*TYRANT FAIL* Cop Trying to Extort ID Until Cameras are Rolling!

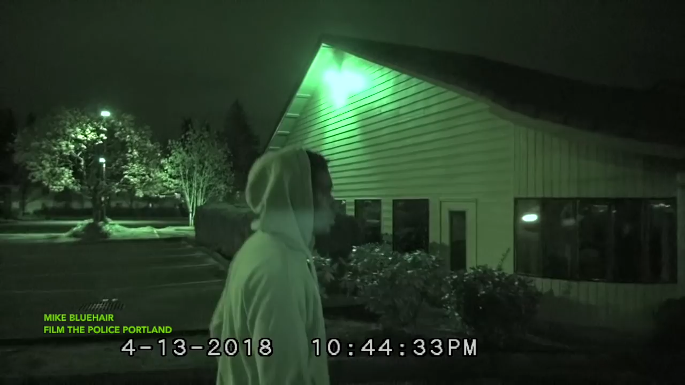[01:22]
Oh, so he basically just coerced you into giving your ID when you didn't want to. Yeah. That's some bullshit. Yeah. Well, man, have a good night, man. Yep. Thank you, man. You're welcome.
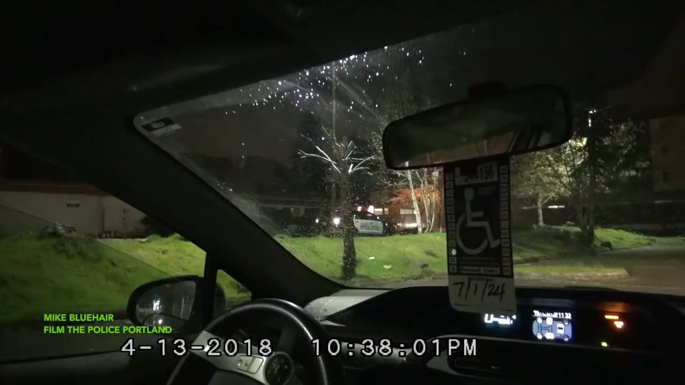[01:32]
All right, this is Mike Blue Air Film Police Portland. I'm out here with Robert West, and we're doing our weekend patrol on Friday night. And we saw this Gresham SUV, this mark unit, and he pulled by a guy that was walking and spotlighted him. So I said, hey, Bob, let's go back there and have a look and see what this police SUV mark unit's doing.
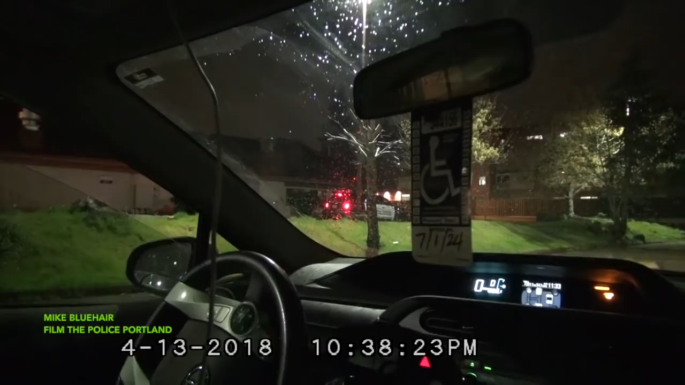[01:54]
So that's what me and Bob's doing. If he gets out, Bob, let's wait a little while until he walks out of sight. Where's the guy at? The guy he spotlighted is on the other side of the building. But I think the cop's probably going to go over there and mess with him, because I've noticed there's a bicycle upside down and it looks like somebody was messing with the bike. Like the front tire was taken off the bike. Who knows what the call might be about or what the cop is doing.
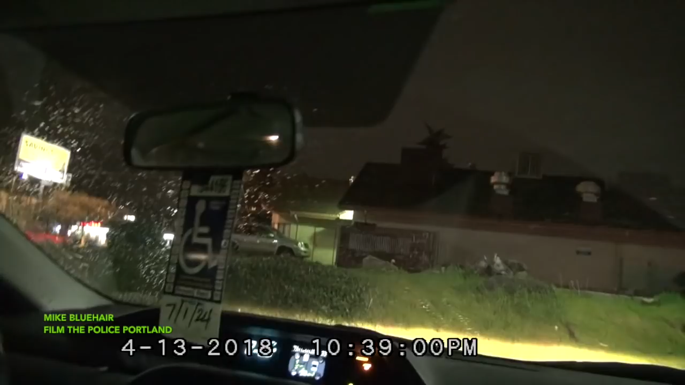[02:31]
put your finger over the bottom part right here, because there's a red light, and I don't want the cop to notice if we can be incognito about this.
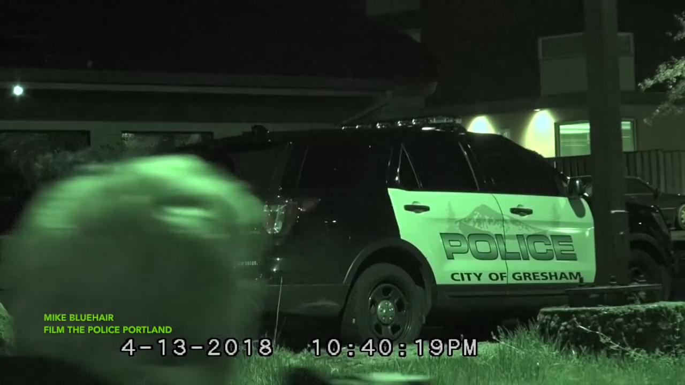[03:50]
I'm gonna get the other side of the building, Bob.
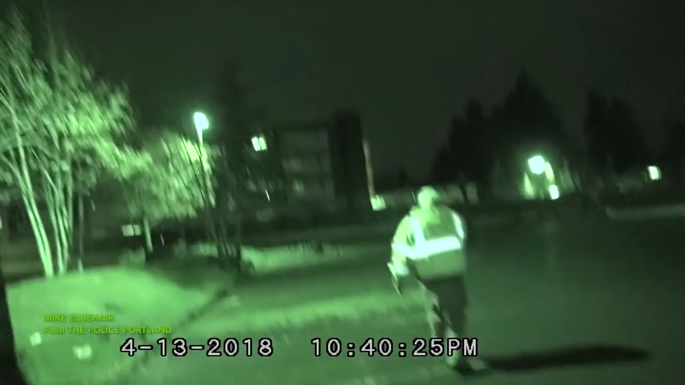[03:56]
I'm gonna get the other side of the building.
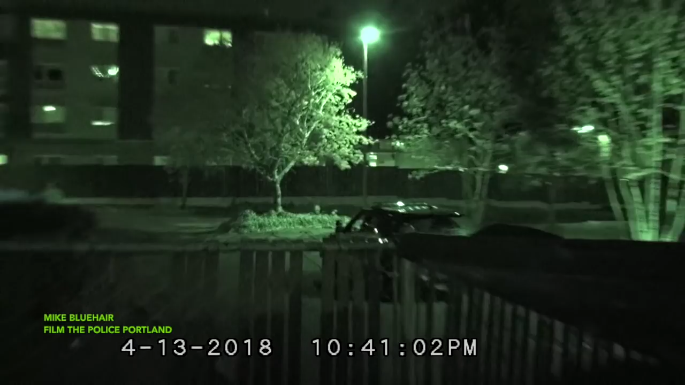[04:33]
Bob has walked around the front side of the building, and this officer hasn't gotten out of his SUV yet. Looks like he got out for a second, but then went right back in.
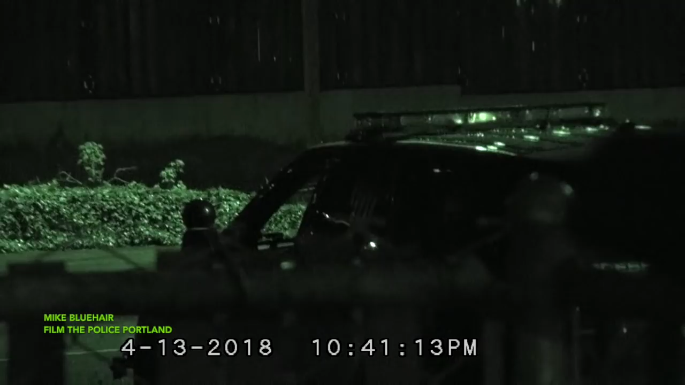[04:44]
It's kind of odd behavior.
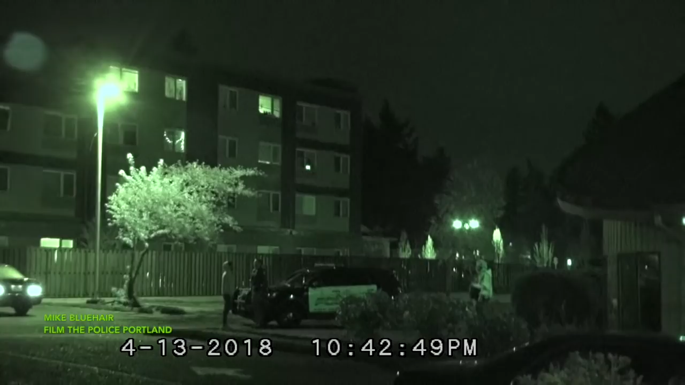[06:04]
So the officer's making contact with somebody.